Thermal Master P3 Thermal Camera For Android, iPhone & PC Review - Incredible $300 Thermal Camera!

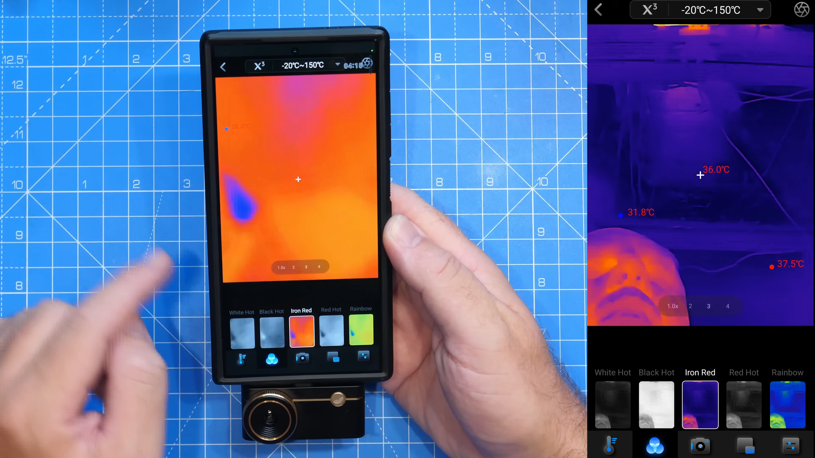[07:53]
On screen: spot 36.0°C
If we start with the left, we've got white hot, black hot, iron red,
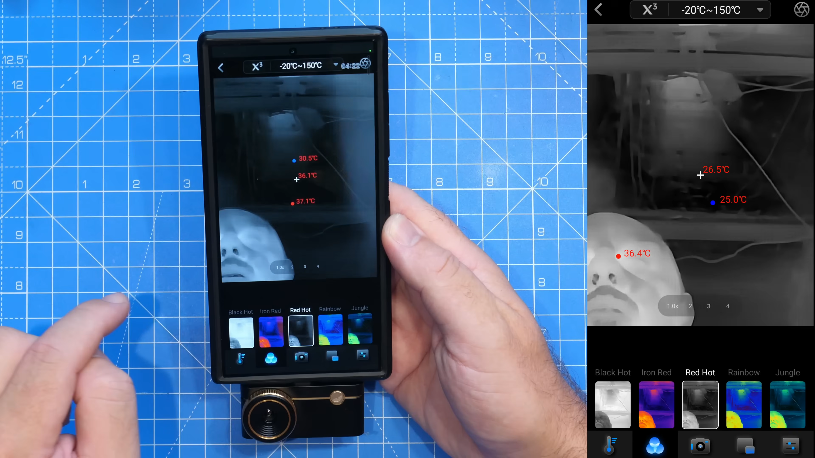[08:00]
red hot, rainbow, jungle,
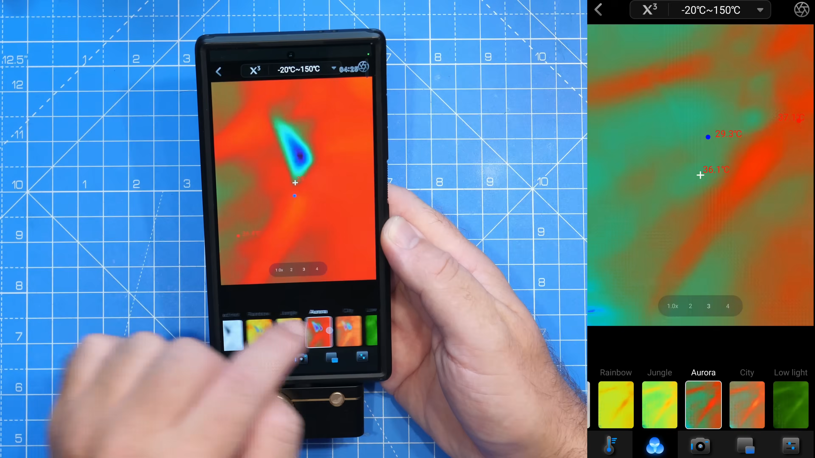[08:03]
aura, city, low light, gold, lava and medical.
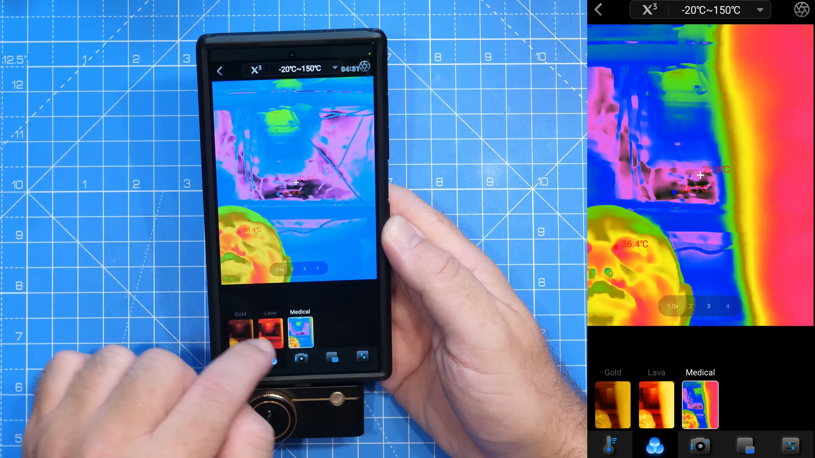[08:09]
Next, we then have the recording options.
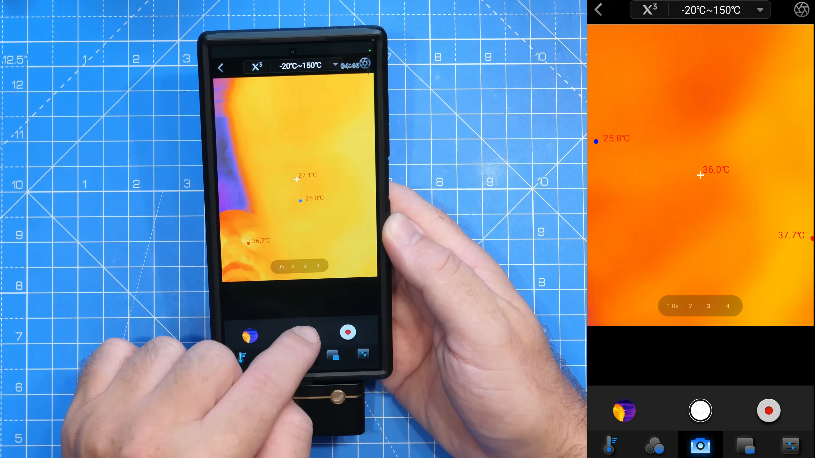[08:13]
So we can take a still or we can record video. And this is available to see in the gallery, which is this button over here.
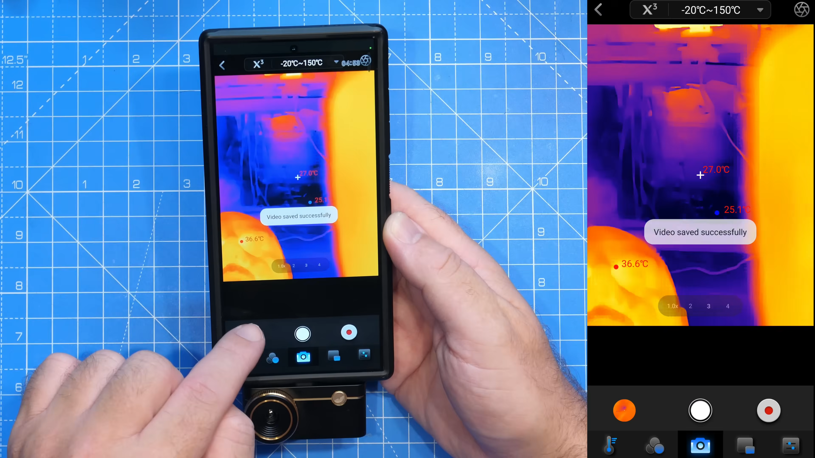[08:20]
On screen: spot 27.0°C
If I click on the gallery, you can see then that brings up all of the recordings that we've already made.
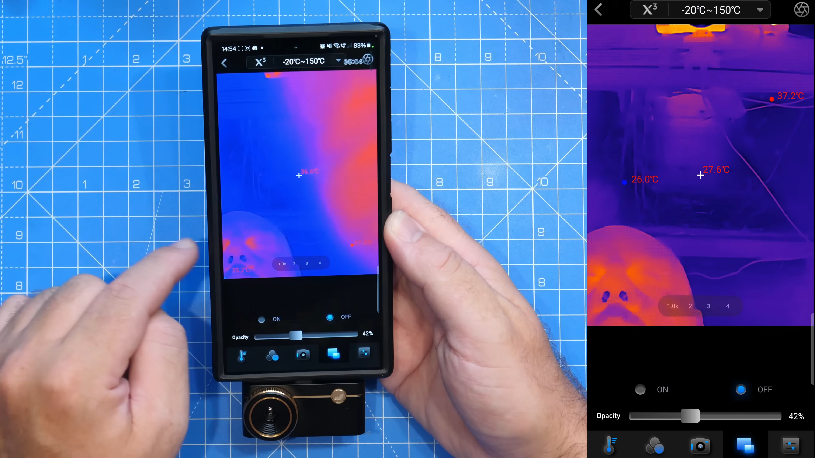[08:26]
On screen: spot 27.6°C
Next, we then have our opacity options. This allows us to turn on view of our cameras built into our phone.
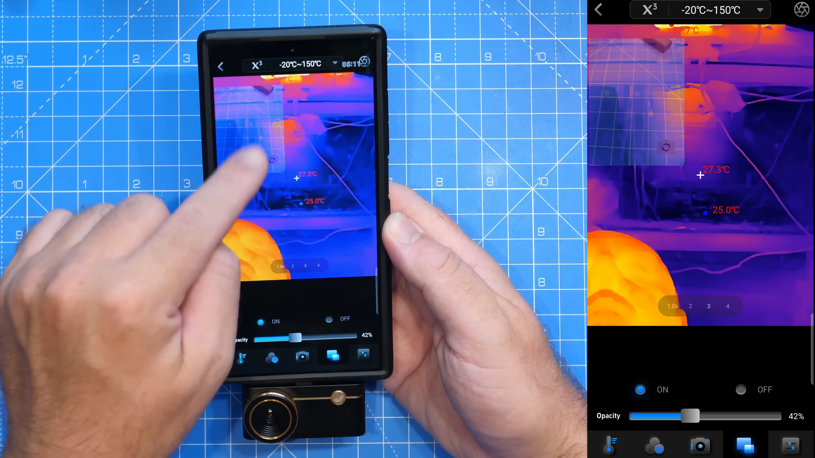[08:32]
I'm currently looking forward. So that is looking backwards. But if you had the camera looking backwards, you can do an image overlay with your phone's camera as well.
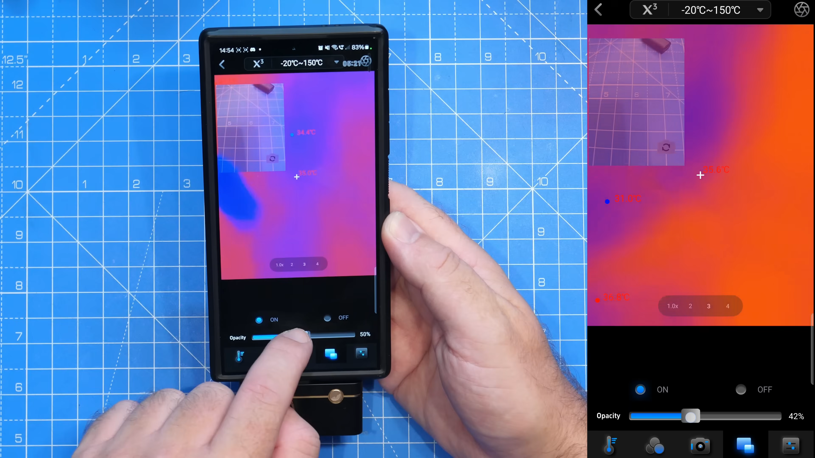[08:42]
I'll show you that in more detail later on. Then finally, we have our main settings, which gives us our brightness controls,
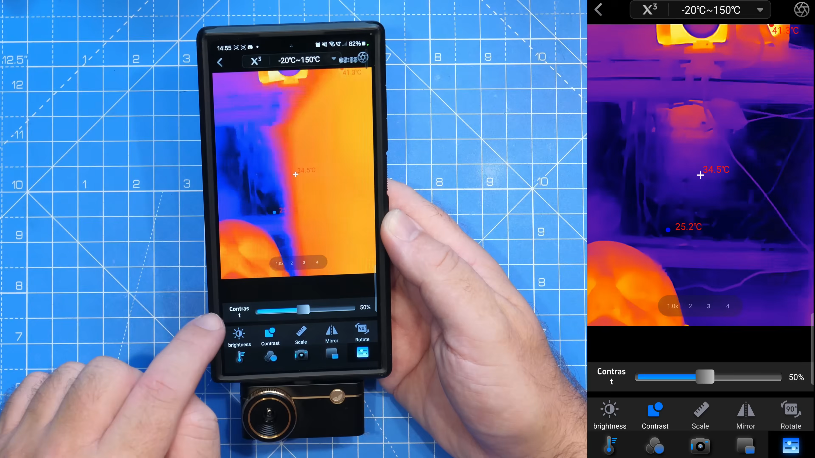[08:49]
contrast, scale options, mirror and rotate. So for instance,
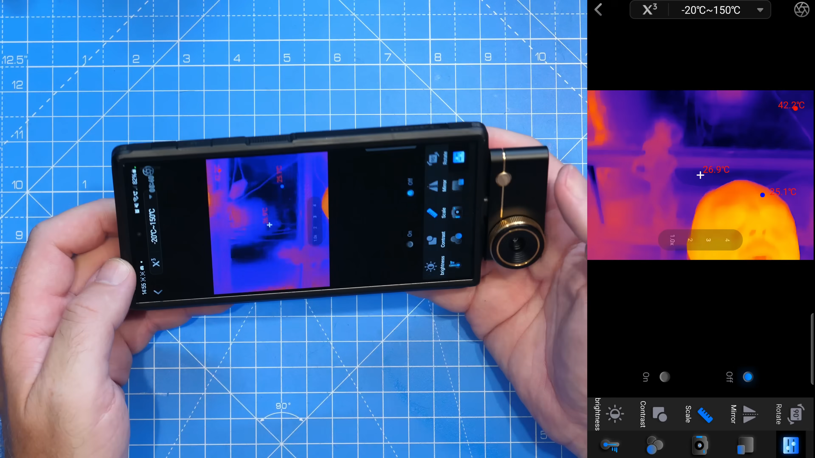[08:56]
the mirror and rotate allow you to turn the phone on its side like this and then control which way the image shows up.
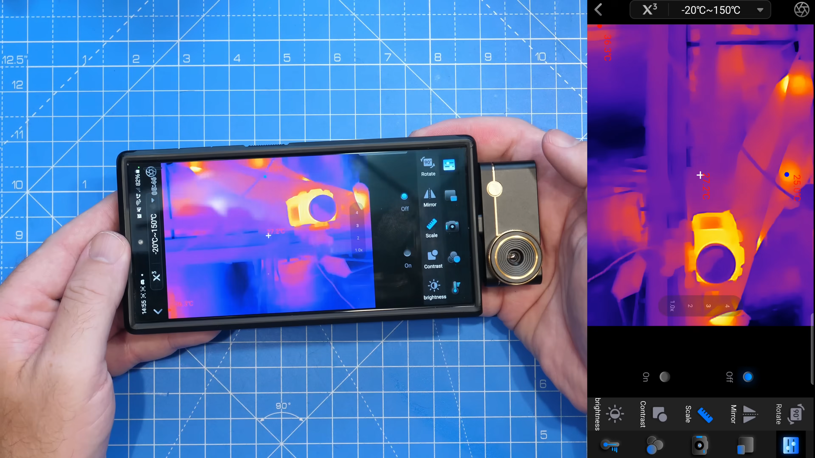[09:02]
So again, I've got it right there. And that allows you to use your phone in different orientations.